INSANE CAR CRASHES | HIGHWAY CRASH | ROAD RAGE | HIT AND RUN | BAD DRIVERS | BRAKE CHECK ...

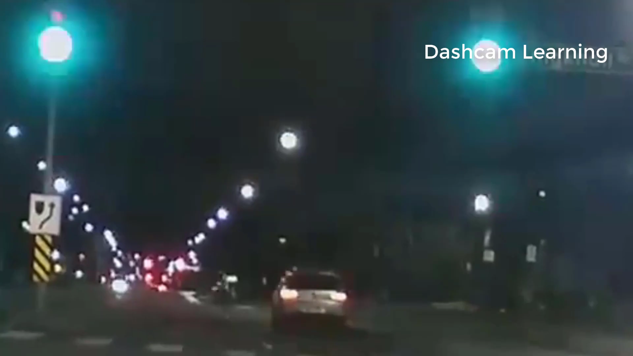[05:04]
This VW Tiguan driver would have waited just 5 seconds